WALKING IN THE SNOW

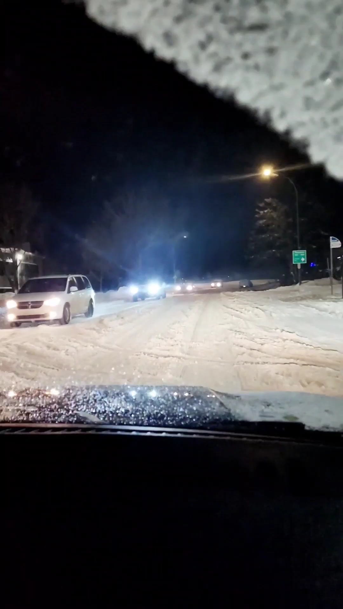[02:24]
Alam mo anong oras na nakapasok? Alas 8 na. Kasi hindi makaabante yung ano niya. Yeah, sasakyan. Sasakyan. Yan. Grabe. Oh. This is Saskatoon. This is Canada. Mga sasakyan na ano.